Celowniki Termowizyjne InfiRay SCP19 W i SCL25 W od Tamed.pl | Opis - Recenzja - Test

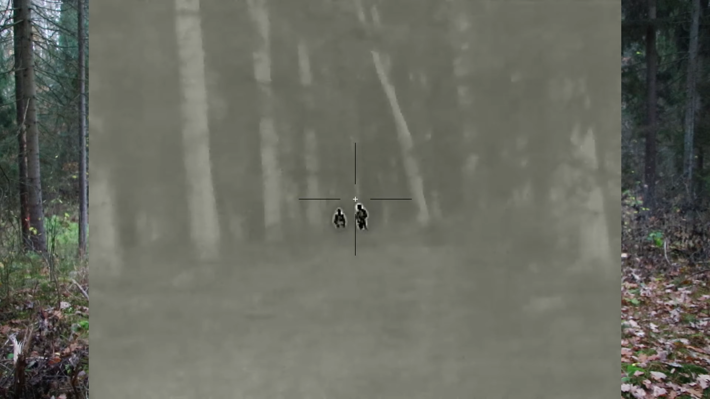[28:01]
ziarno. Co prawda tutaj nie wiem, czy jest sens nam to włączać. Nie wiem, co to zmienia.
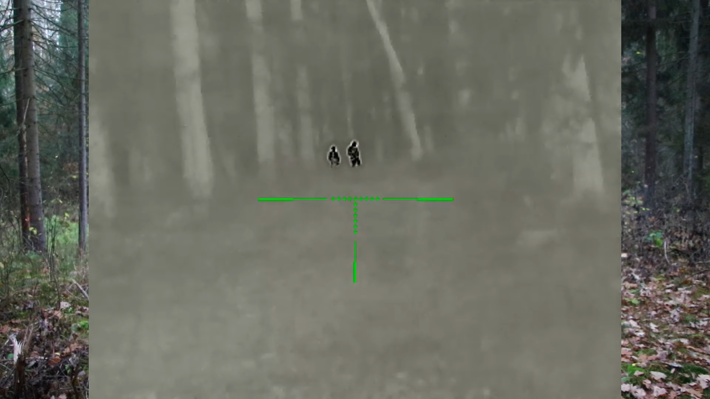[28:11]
Tutaj coraz więcej szumów nam się pojawia, czyli to jest pewnie jakaś czułość do wyregulowania. Ja na razie zostawię najniższą. I ostatnia rzecz, no to możemy zmieniać sobie kolor krzyża, czy tam siatki celowniczej.
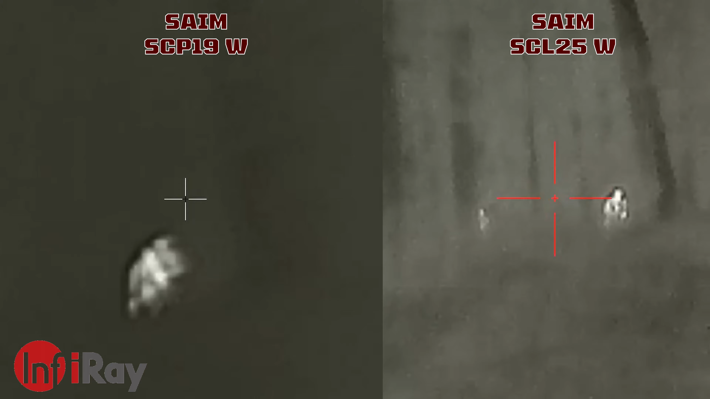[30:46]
I jak się rozglądam, to widzicie, że kamera też dobiera jasność do tego tła, dość szybko przestawia.
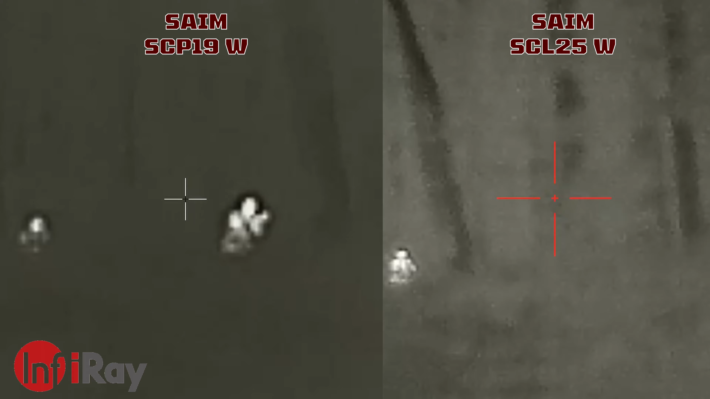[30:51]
Ojciec, jak to u Ciebie wygląda? Gorzej niż w Twojej. No to na pewno. Jest różnica, nie? Tutaj jest faktycznie jest duża różnica. Myśleliśmy, że będzie mniejsza.
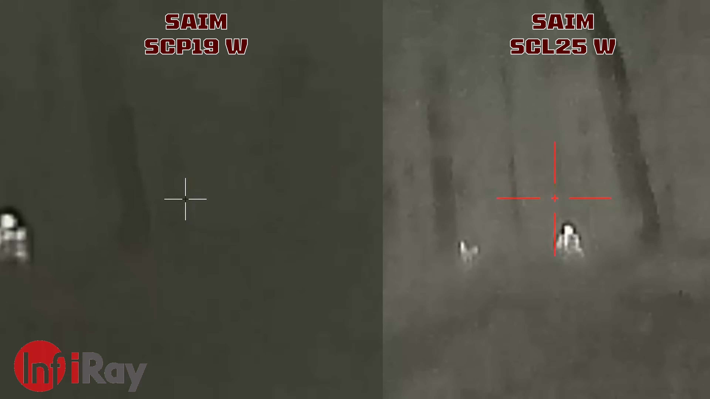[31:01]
Dobra, ja teraz zrobię powiększenie razy 2.
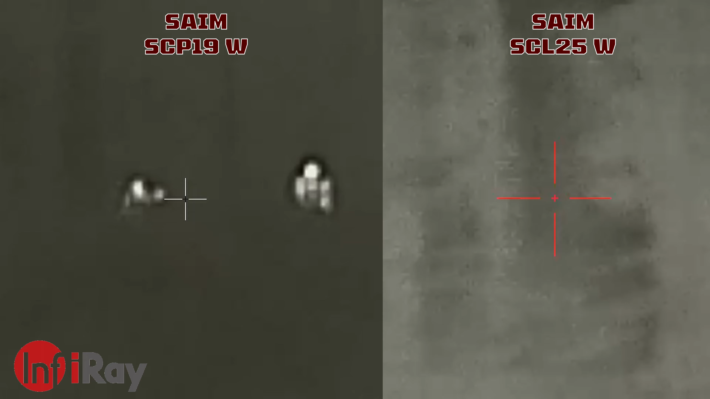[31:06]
I u mnie już tutaj zaczyna ten obraz jest no troszkę nieczytelny, zaczyna się rozmywać.
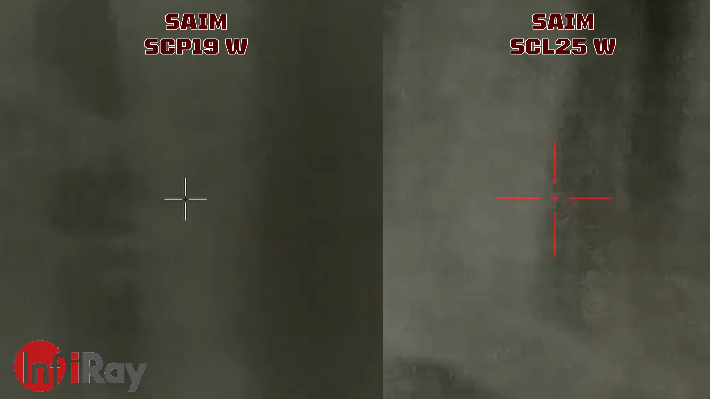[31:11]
Ale dalej chłopaków widać dość wyraźnie, ciepło się ładnie odkształca,
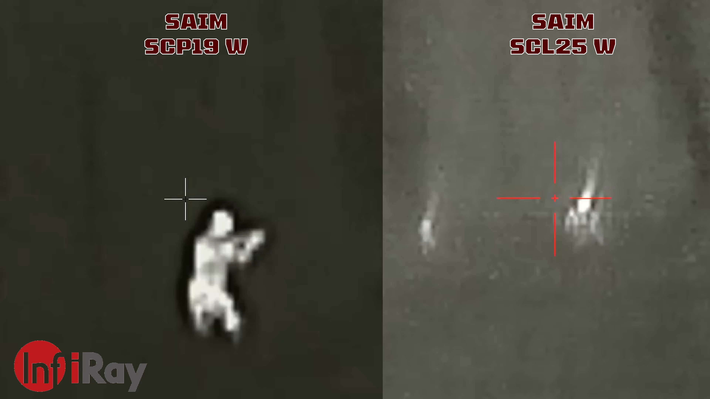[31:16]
ale jak widzicie, no ilość zakłóceń, którą mamy w obiektywie, no jest sporo większa.
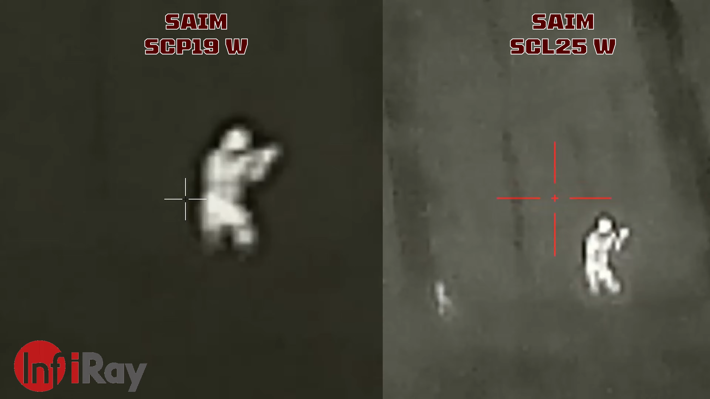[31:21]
A chłopaki tam siedzą i nawet repliki mają ze sobą, żeby było bardziej realistycznie.
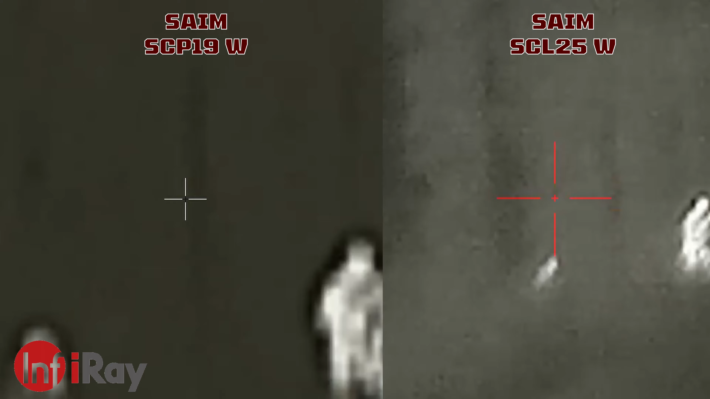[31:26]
Powiększyłeś razy ten? Tak, razy dwa.
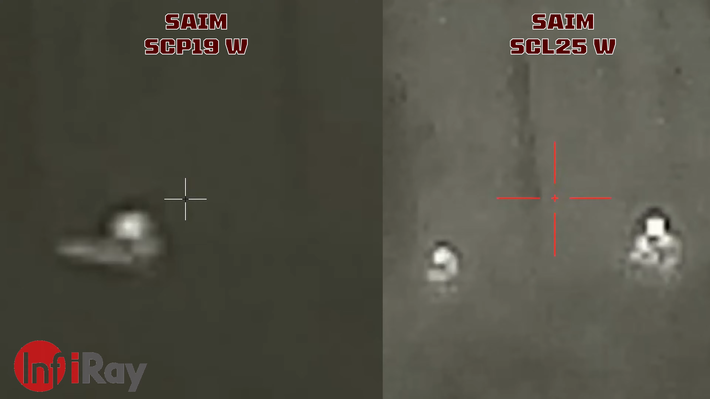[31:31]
Dobra, to przeskoczymy na razy 3.
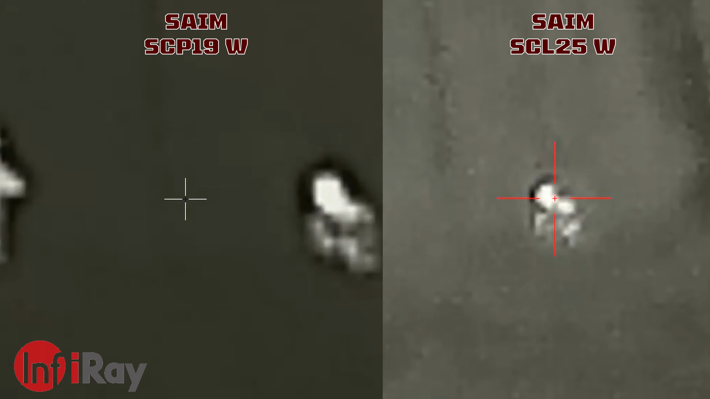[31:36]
O, mamy razy 3. O, widać jak ktoś się składa z karabinkiem.
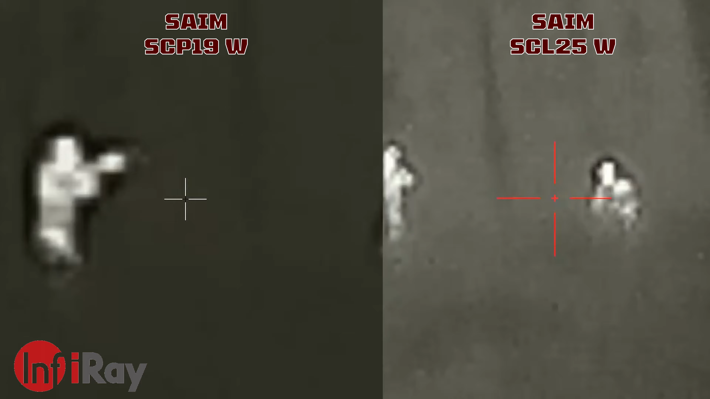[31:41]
Dobra. Dobra, i razy 4 teraz obraz. No to już powiem szczerze, już teraz jest mało czytelnie ten obraz. Widzicie?
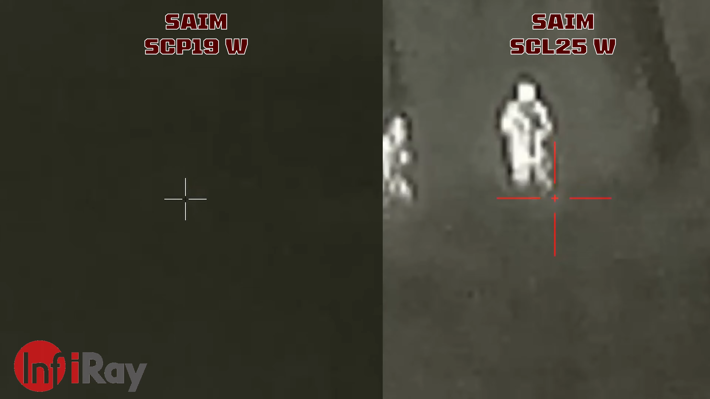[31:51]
Te ludki to jest dosłownie teraz to już kilka pikseli.
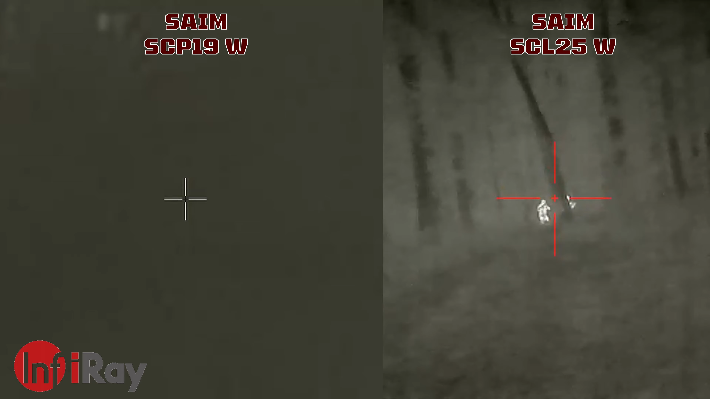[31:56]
Co prawda. Jak Minecraft. Już u ojca to obstawiam, że dużo wyraźniej, znaczy dużo jest większe powiększenie na tym ustawieniu niż u mnie, ze względu na jednak to bazowe powiększenie większe.
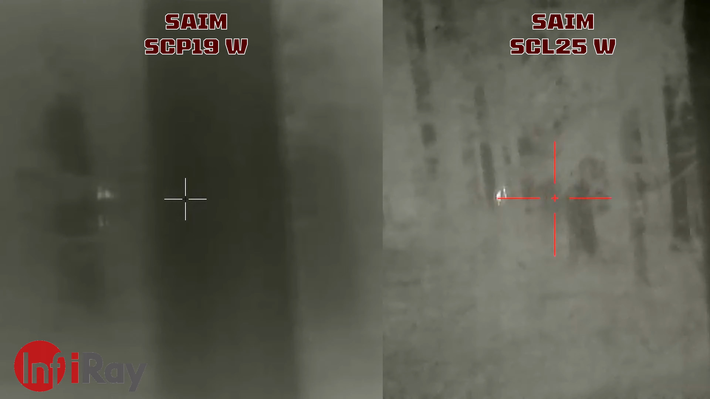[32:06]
Ale ja dalej jestem w stanie ich zidentyfikować. Ja widzę, że nawet, że mają replikę, nie? Więc nie ma tragedii. Dobra, teraz się chłopaki przemieszczają, idą. Dobrze. Skradają się. Teraz jestem na jedynce powiększeniu.
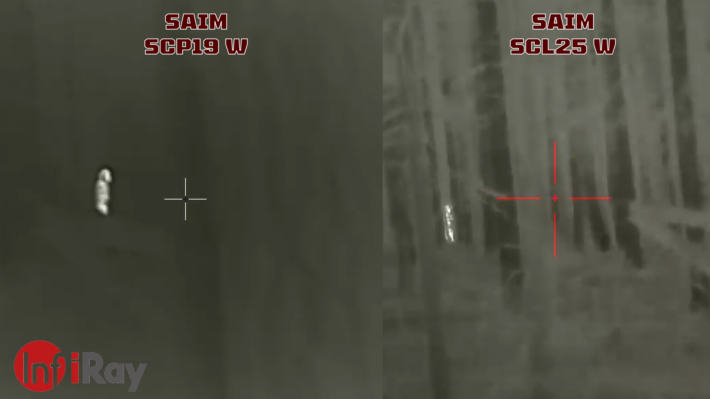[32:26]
Wchodzą między drzewa, zaczynają nam znikać.
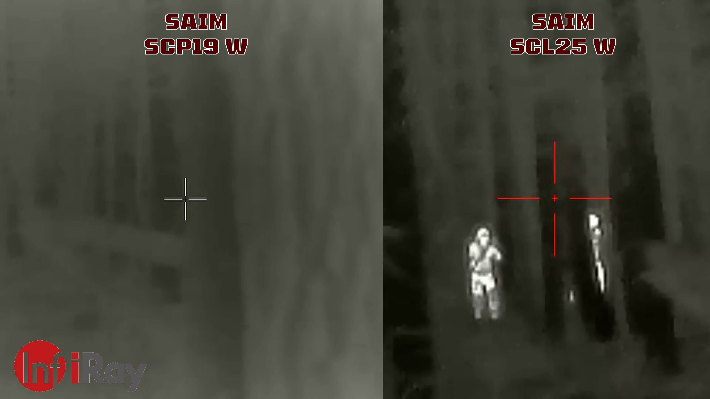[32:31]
Ale gdzieś pomiędzy tymi drzewami ładnie ich widać, nie ukrywam, jak tylko się tam gdzieś wychylają.
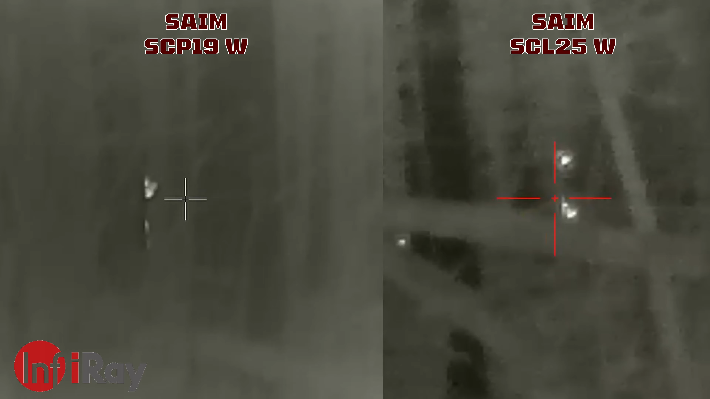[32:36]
To pamiętajcie, że to jest około 100 metrów odległości w tej chwili. Może ciutkę mniej.
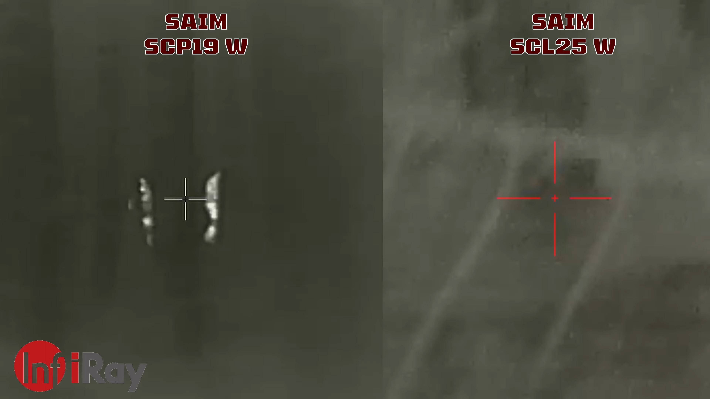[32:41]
Nie wiem, czy oni się teraz od nas nie oddalają, bo tam jest dalej droga. I oni tą drogą się przemieszczają.
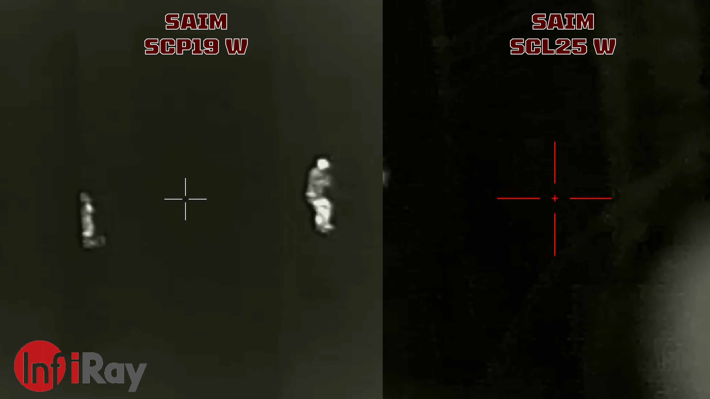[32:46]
Kurde, no ładnie to wygląda, przynajmniej w tej mojej.
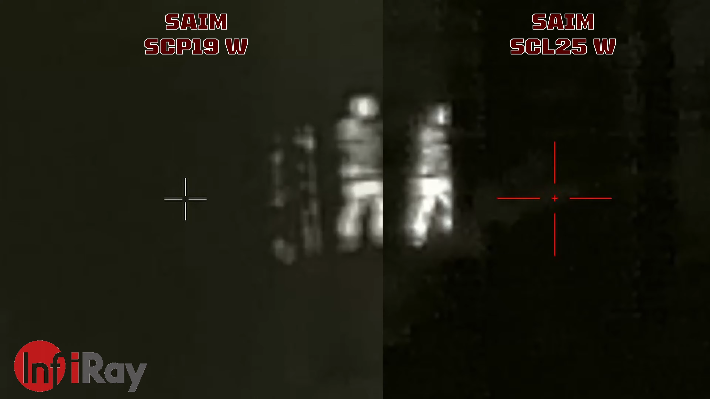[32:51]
Zrobiłem teraz zoom razy 1. Znaczy razy 2, powiększyłem sobie.
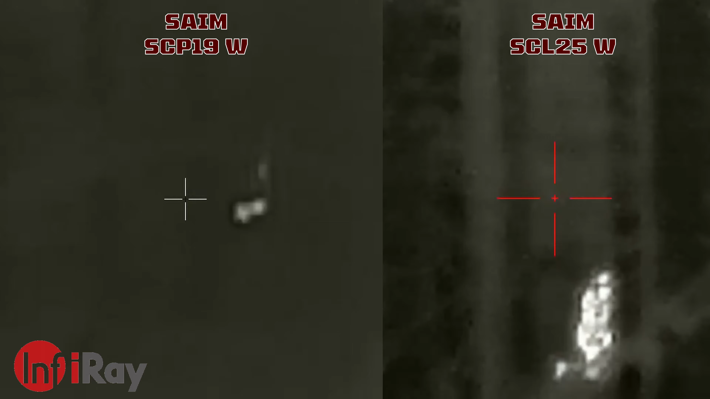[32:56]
Drzewo mamy. No, u mnie właśnie też wleźli za drzewo.
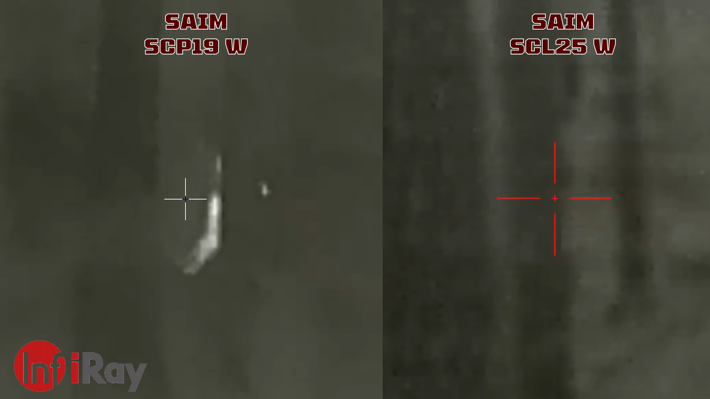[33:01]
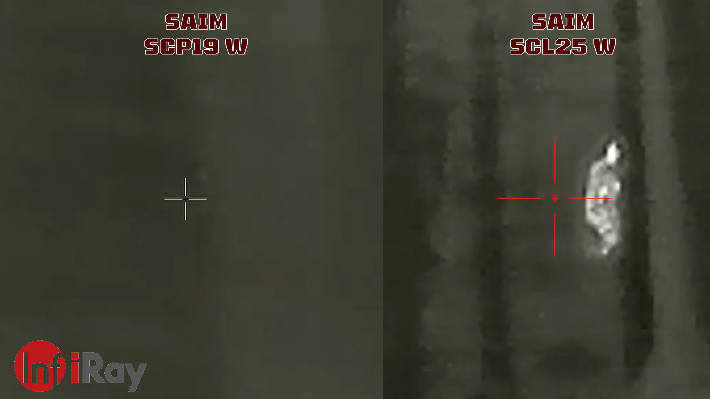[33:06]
Jeszcze powiększymy, jeden się kampi.
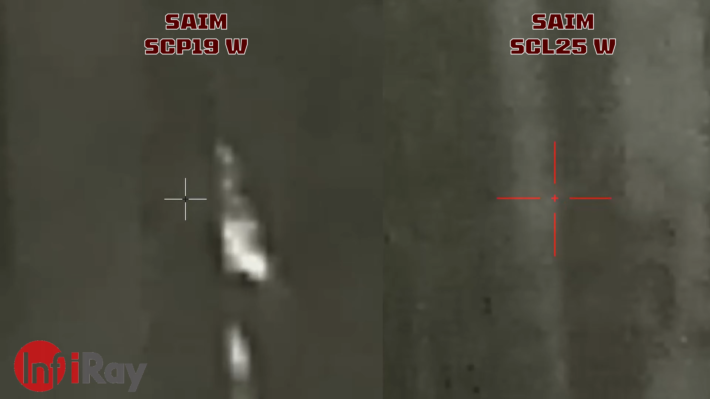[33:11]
Jeden się przemieszcza. Ja teraz razy 3 kliknąłem już, nie?
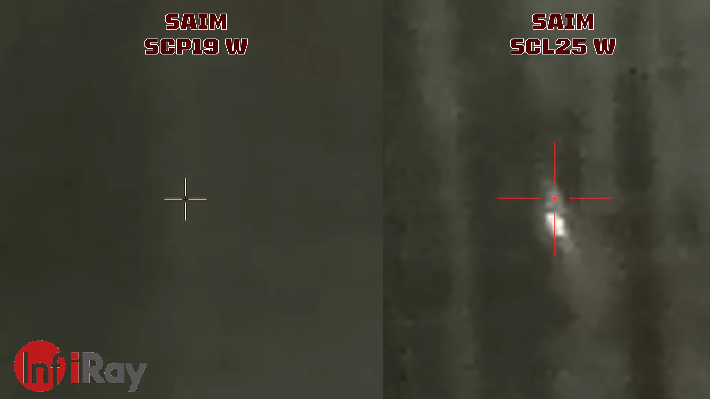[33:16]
Przykucnął. Cześć, bo w kamerę wychodzę.
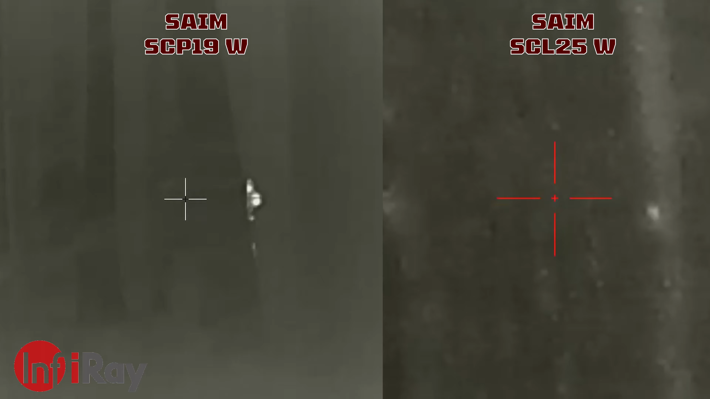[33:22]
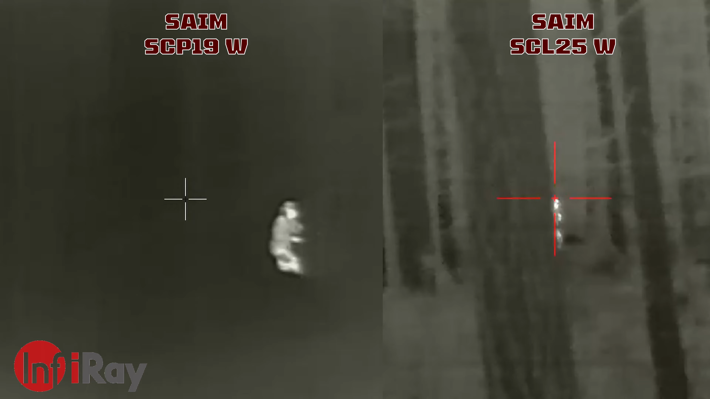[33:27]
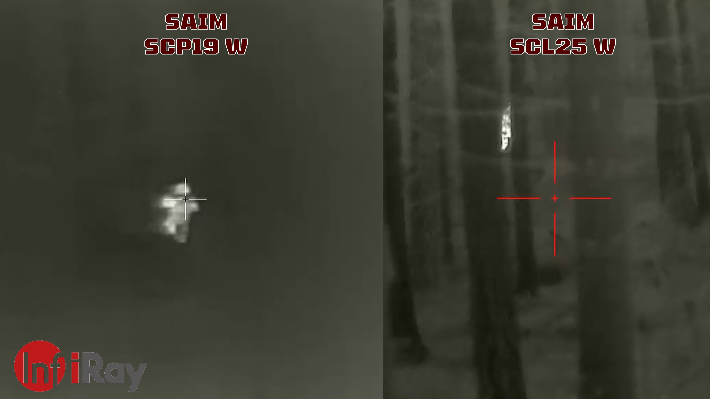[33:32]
Jest teraz maksymalne powiększenie. No tutaj na maksymalnym to już kurde mam ciężko ich znaleźć, nie? Razy 4, no. A gdzieś tam przy tych drzewkach ładnie się wychylają. Dobra, wracam do razy 1, bo to jest chyba najczytelniejsze. O, zbliżają się, podchodzą.
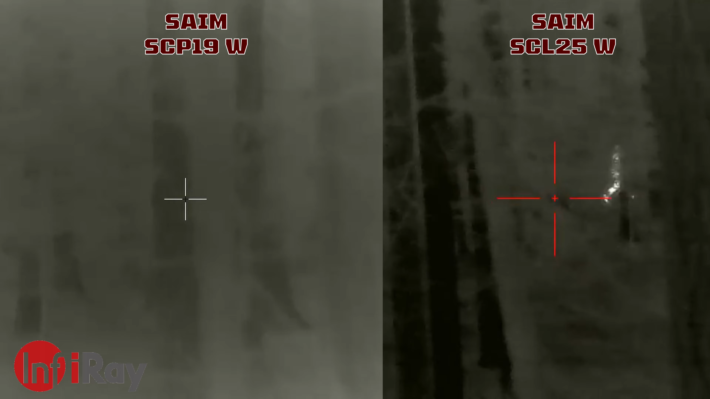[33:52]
Teraz synu jest na odległości około 50-60 metrów od nas, może 70.
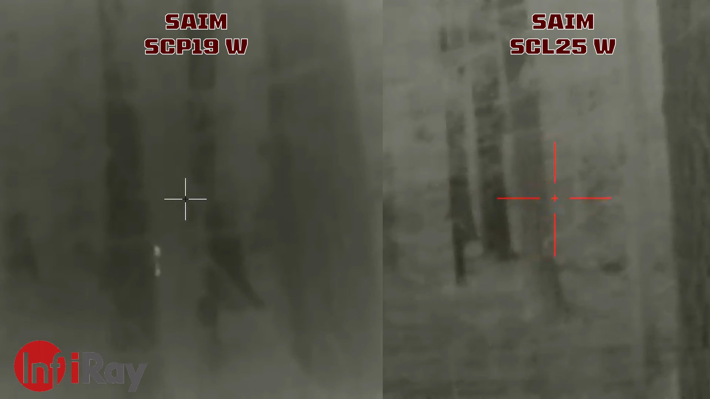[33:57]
No, Sajko mi gdzieś zniknął. Jest.